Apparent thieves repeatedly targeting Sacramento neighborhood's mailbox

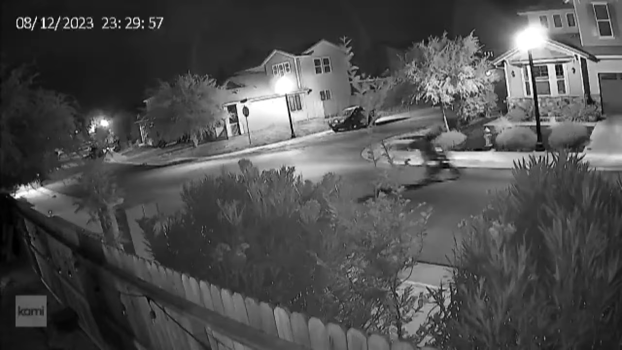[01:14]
In June, it looks like two people worked together to open the mailbox.